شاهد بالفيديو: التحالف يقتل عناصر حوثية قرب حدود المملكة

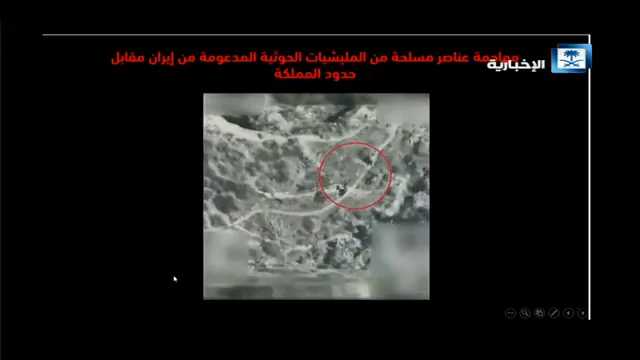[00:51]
تشاهدون مهاجمة عناصر مسلحة ميليشيات الحوثية والمدعومة من الإيران مقابل الحدود السعودية